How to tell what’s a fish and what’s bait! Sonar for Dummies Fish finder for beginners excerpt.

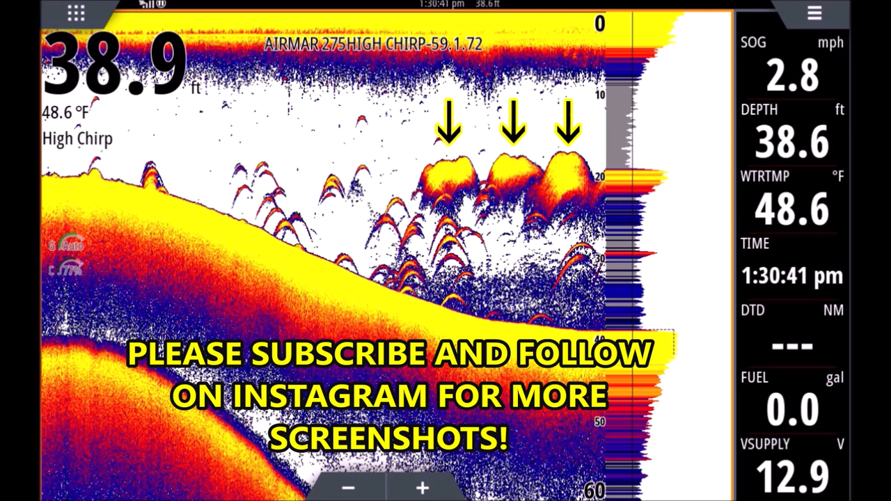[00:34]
On screen: water 48.6°F, speed 2.8 mph
I know that. Well, we were netting it and it was very tiny. So when you see a very dense school like this, chances are it's very tiny, tiny bait, because they're very small bait. They can get super close together and all their air bladders kind of, you know, blend all together as one, and it looks like one solid mass. So that's a good way to determine the size of your bait. If you have a nice thick cloud like that, chances are it's small bait. Okay. Now, if that was close to the bottom, it can be confusing. Sometimes you're not sure if it's a tree or a bush. A really great way to tell is you look at the top edge of the bait school. Now, if you look at the top edge here, it's very smooth. That usually means it's a school of bait.
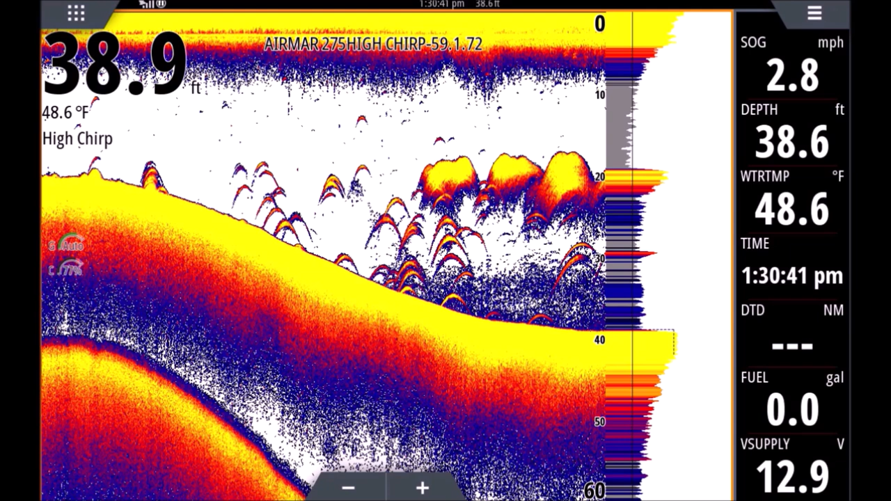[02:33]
On screen: water 48.6°F
you'll still see a space there because that air bladder is a little bit off the bottom. And some of the older transducers won't pick it up as well, but today's, you know, new transducers, especially the AirMark CHIRP transducers, the technology is so good that it really picks that air bladder up nice. So, all right, I got a lot of questions about downscan.
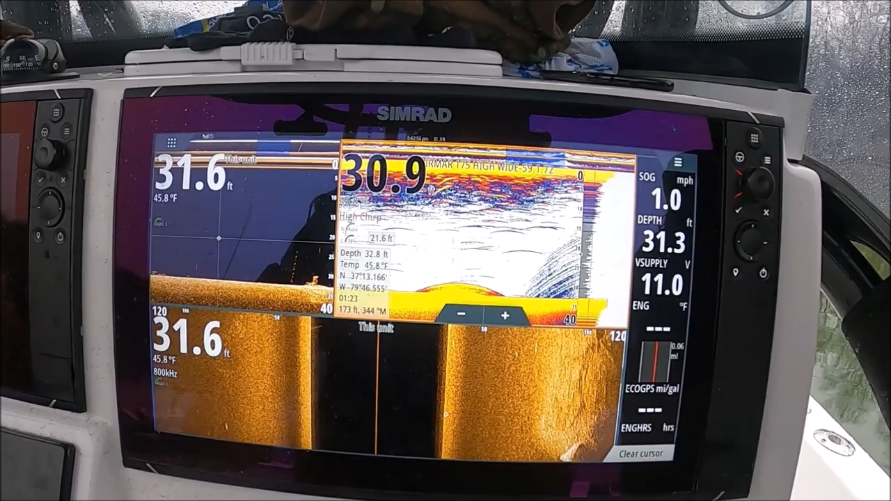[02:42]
On screen: water 45.8°F, speed 1.0 mph
Do you really need it if you have, you know, good sonar, especially CHIRP sonar? And I still use it.
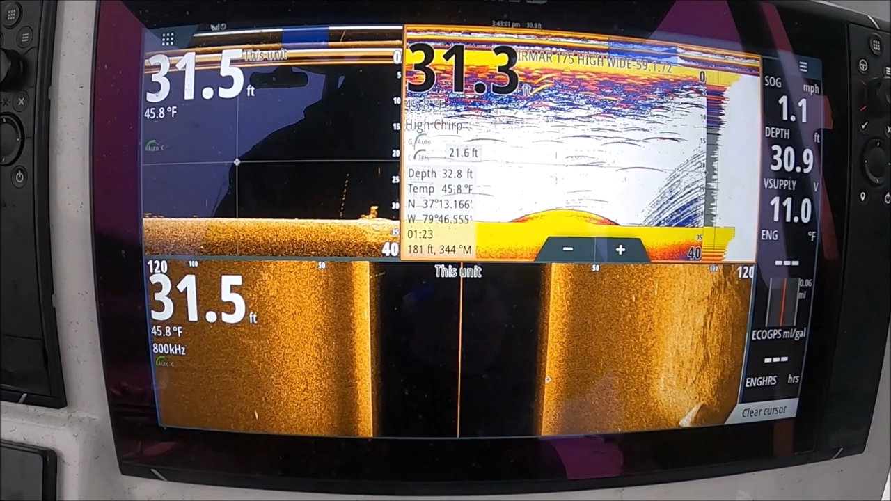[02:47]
On screen: water 45.8°F
It's really great for things like this. You can see this on the bottom.
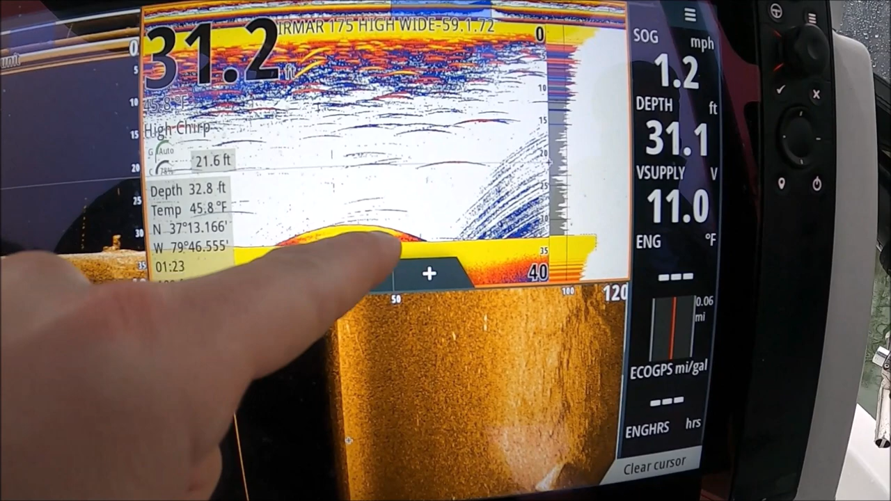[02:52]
On screen: speed 1.2 mph
Yeah, you know, and if you're a cat fisherman, you know, I've seen catfish look just like that when they're sitting on the bottom sometimes.
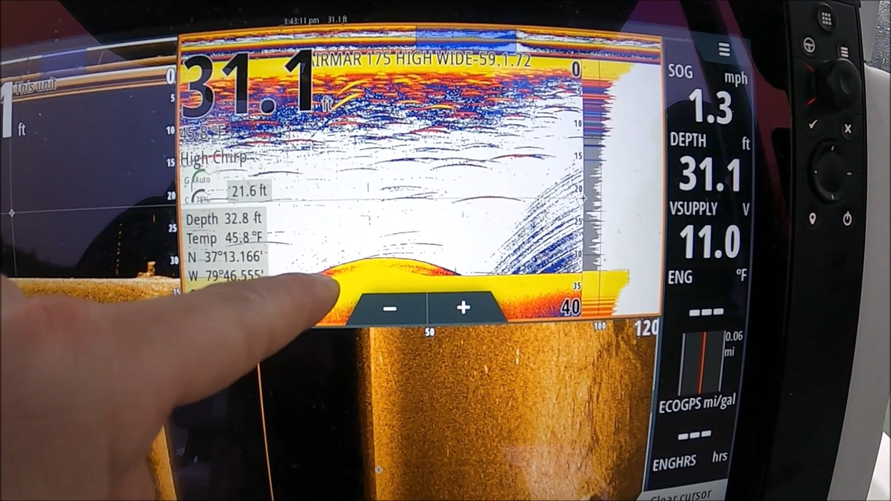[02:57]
On screen: depth 31.1 ft, speed 1.3 mph
So it can be confusing. You're not sure what that is. But if you look over here on the downscan, you can see it's clearly a stump connected to the bottom.
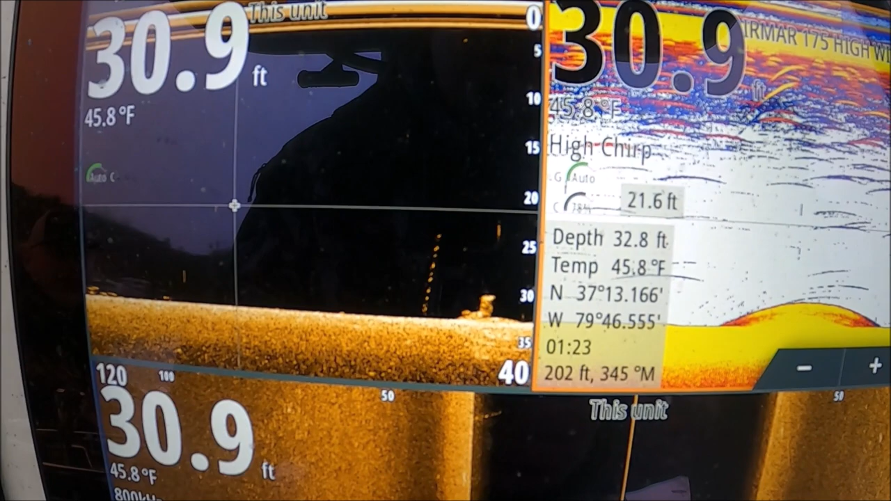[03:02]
On screen: water 45.8°F
So that's one really good use for downscan right there. You know, if you're throwing a cast net, sometimes you'll look at what looks like a perfect school of shad, just a big bunch on the bottom.
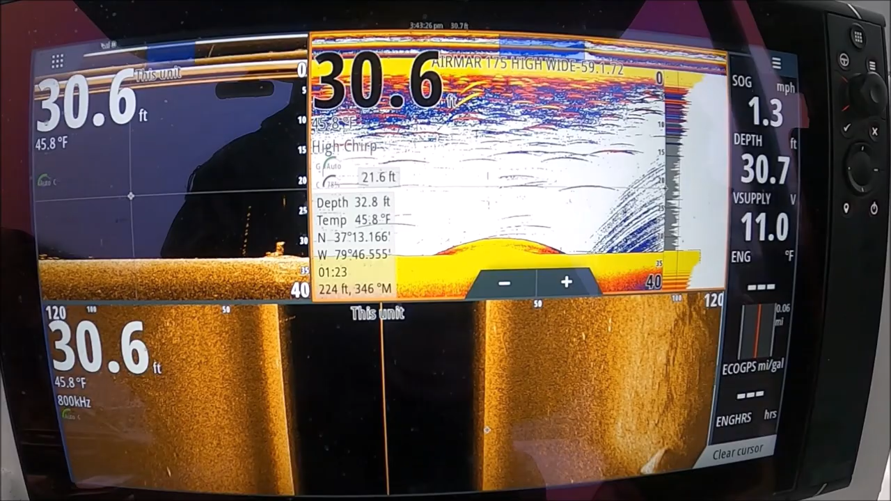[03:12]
On screen: water 45.8°F, speed 1.3 mph
And then you look on your downscan and see it's actually a tree.
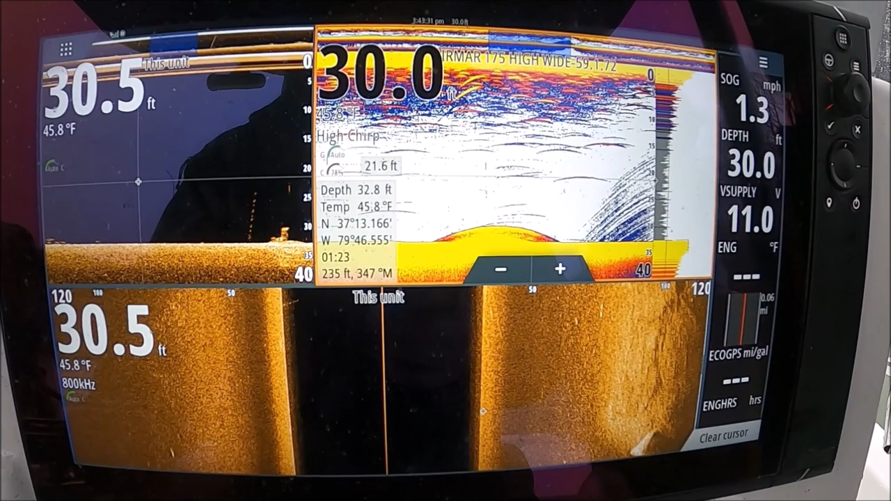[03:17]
On screen: water 45.8°F
And I remember years and years ago netting many trees before there was downscan and sidescan.
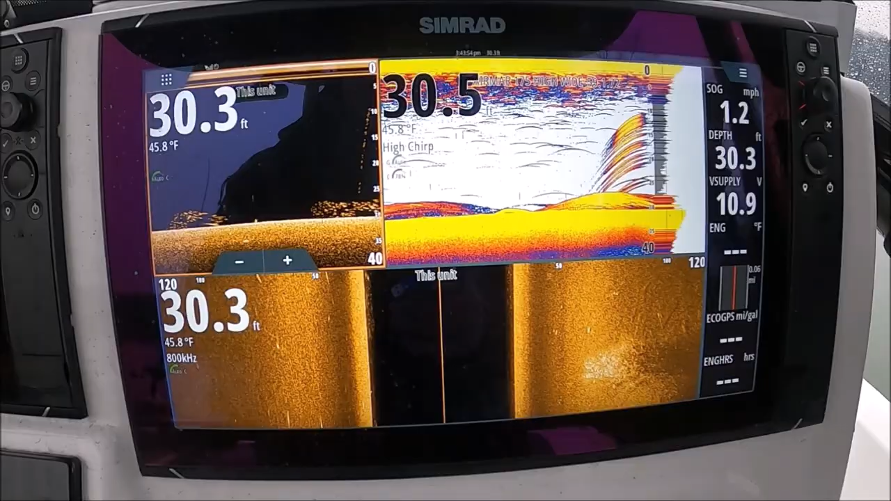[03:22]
On screen: water 45.8°F, speed 1.2 mph
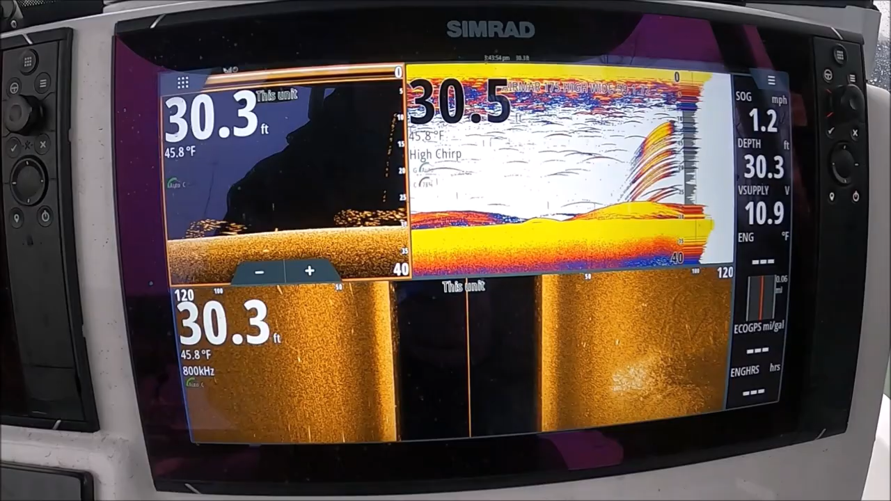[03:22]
On screen: water 45.8°F
Here's another example here why downscan is so good.
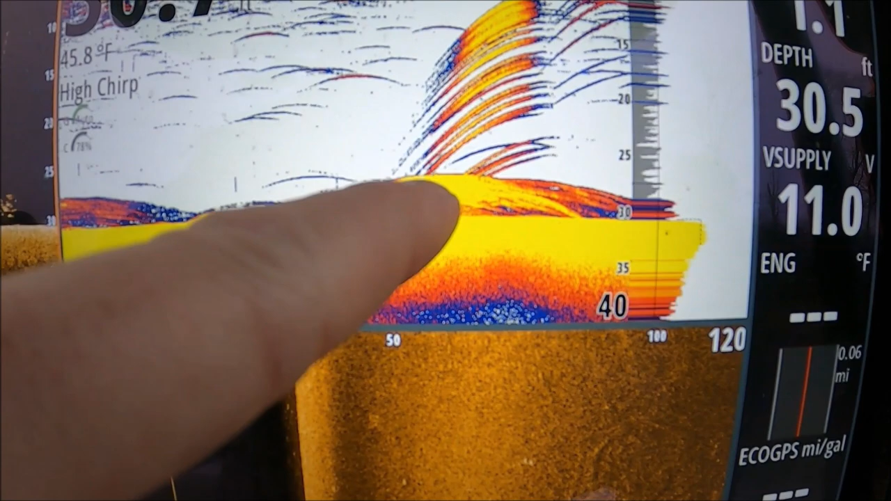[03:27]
On screen: water 45.8°F
You can see it looks like just a brush on the bottom, and it's actually a school of bait.
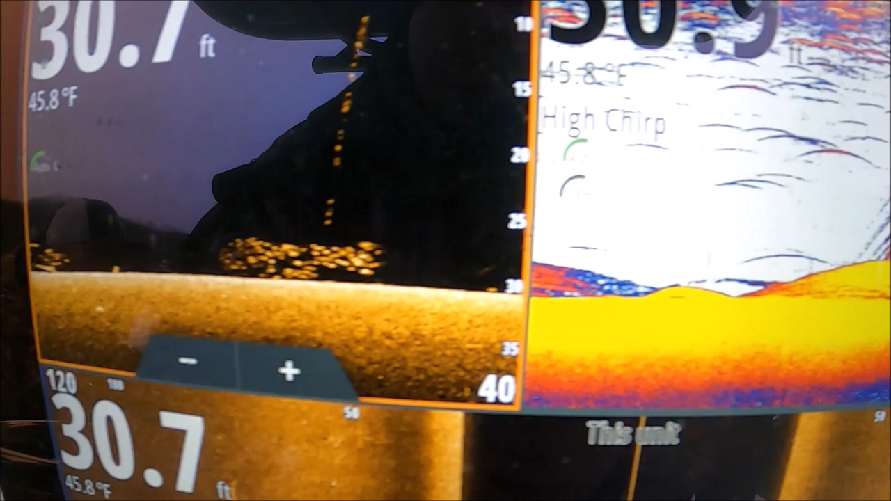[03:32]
On screen: water 45.8°F
They're so close to the bottom, it looks like it is part of the bottom, right?
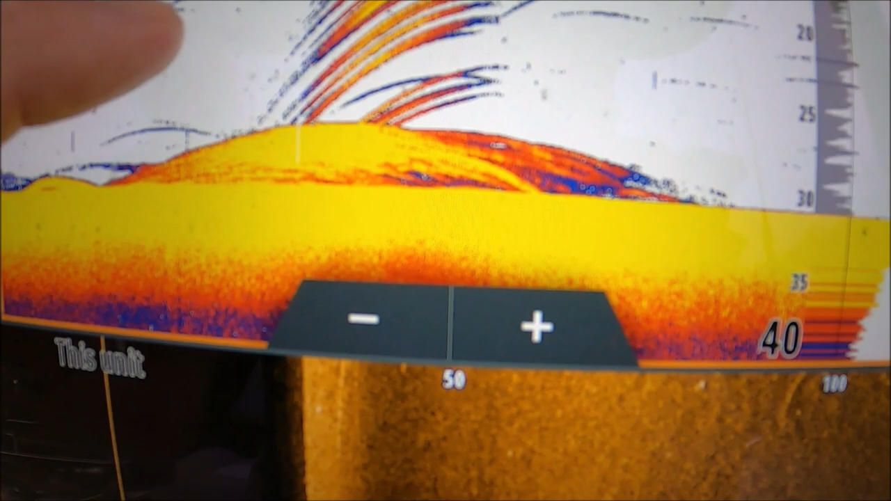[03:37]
It looks like that stump we just looked at a little while ago. But if you look, it's just two schools of bait.
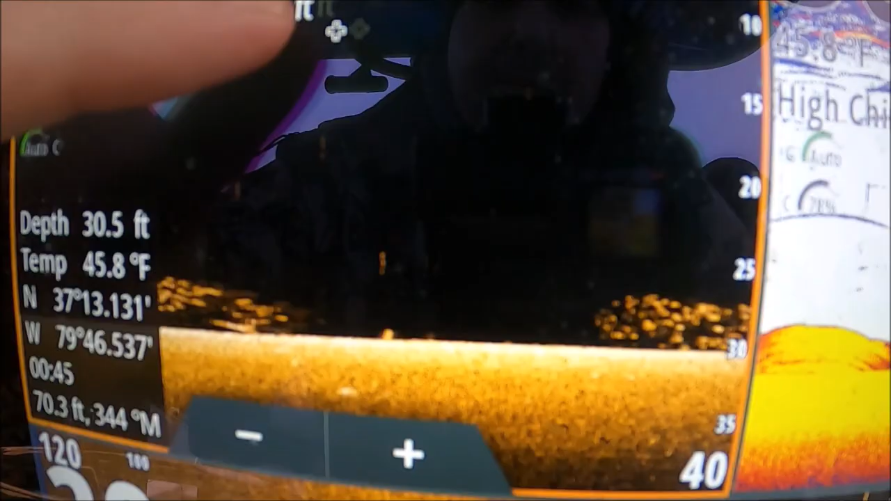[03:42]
On screen: depth 30.5 ft, water 45.8°F
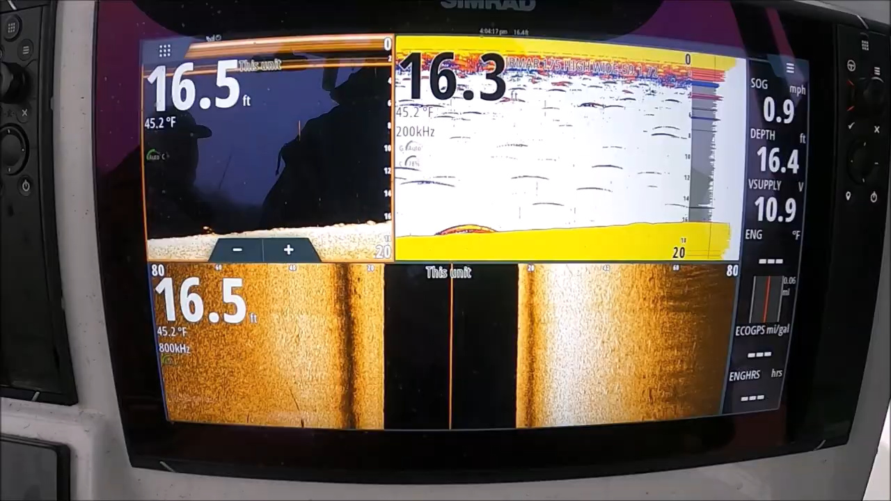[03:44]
On screen: water 45.2°F, speed 0.9 mph
So here you go. Is it on the bottom? Is it not?
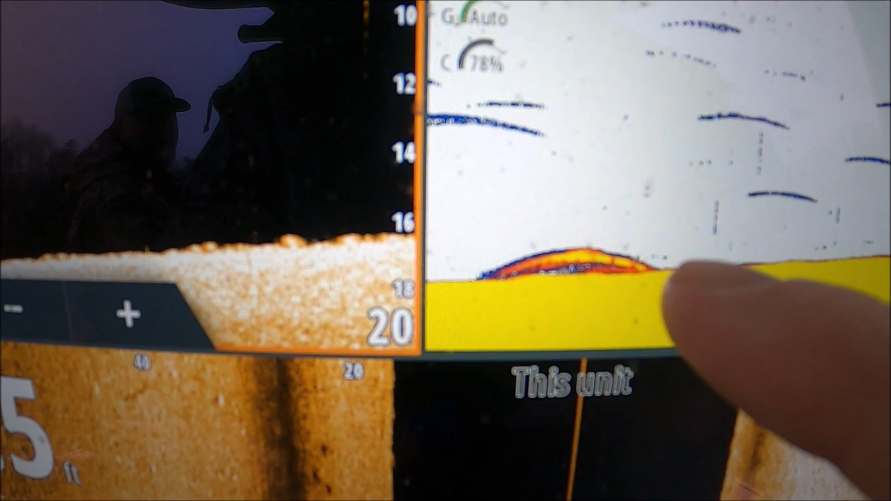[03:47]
Is it a catfish? Is it a stump? It is a fish. You see the separation.